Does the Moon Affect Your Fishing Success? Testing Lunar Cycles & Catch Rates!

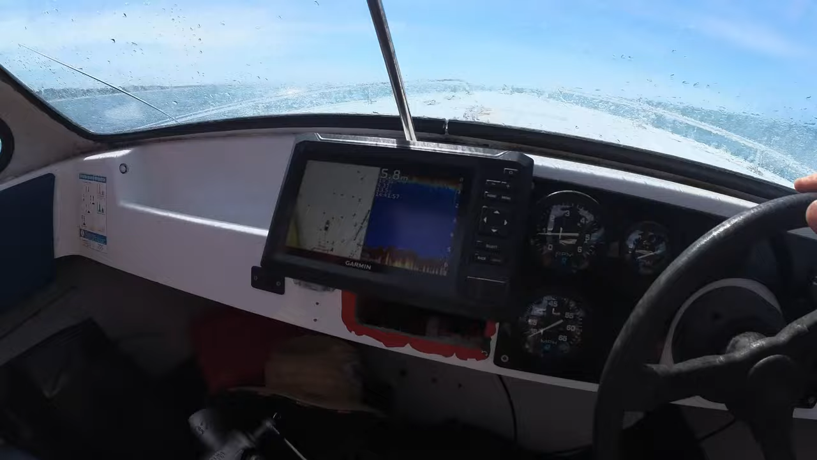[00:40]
cruising around having a look at the fish finder following this channel see what we think